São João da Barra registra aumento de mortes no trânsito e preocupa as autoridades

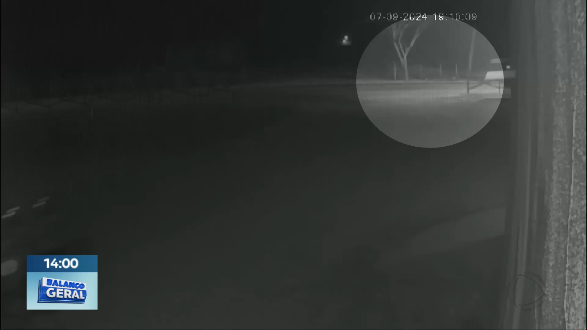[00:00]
Uma câmera de segurança registra o momento em que um carro bate de frente com uma motocicleta durante uma ultrapassagem na rodovia BR-356, em São João da Barra.
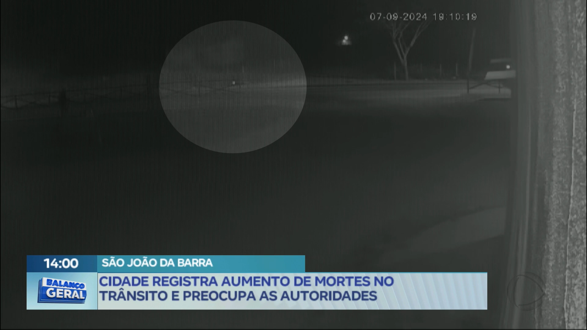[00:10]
Com a violência do acidente, o motociclista Felipe Lemos, de 20 anos,
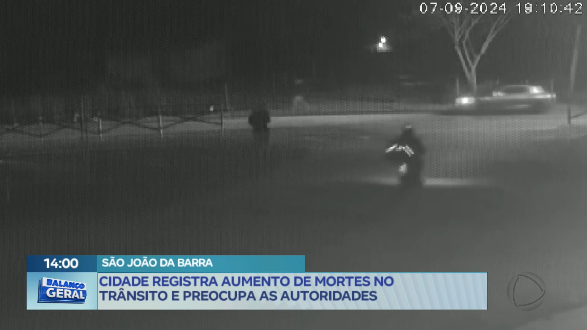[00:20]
precisou ter a perna esquerda amputada antes de ser levado em estado grave para o Hospital Ferreira Machado. Ele morreu após dar entrada na unidade.